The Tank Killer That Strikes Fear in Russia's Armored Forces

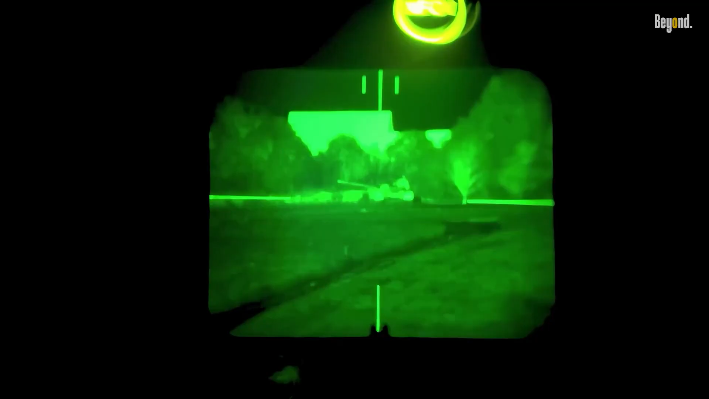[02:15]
The Command Launch Unit, CLU, provides advanced thermal imaging capabilities,